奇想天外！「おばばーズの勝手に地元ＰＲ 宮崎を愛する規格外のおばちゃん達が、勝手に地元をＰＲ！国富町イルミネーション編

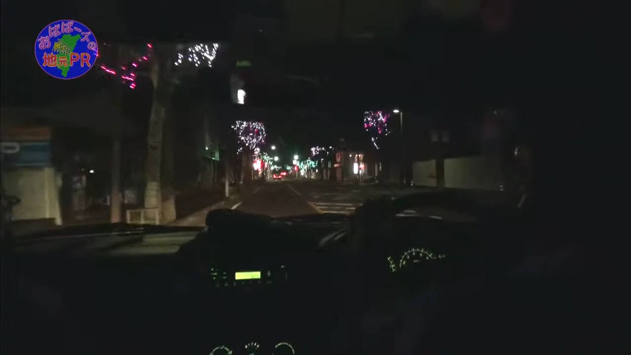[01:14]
ということで、目的地を教えてもらわずに国富町の県道沿いに電飾されたイルミネー